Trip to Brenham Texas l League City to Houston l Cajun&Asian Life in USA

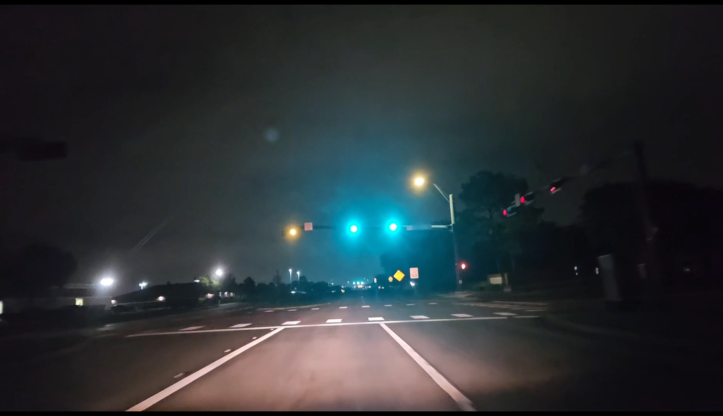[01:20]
And these people with their bright lights. Yes, you are.
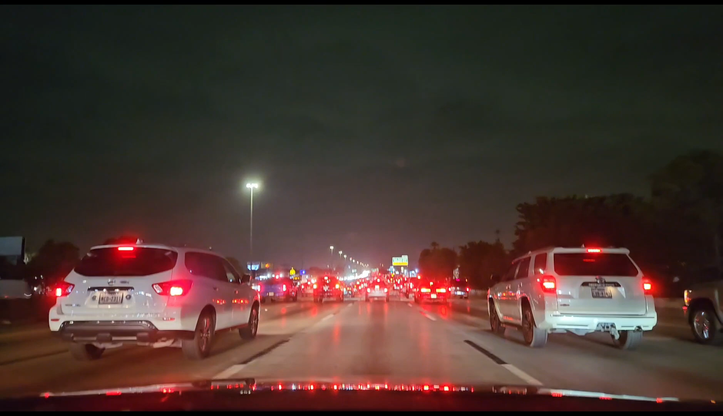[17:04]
We're close to the beltway. That's what they call it, right? Yeah. We are close to the beltway and it's traffic. These are all going to Houston.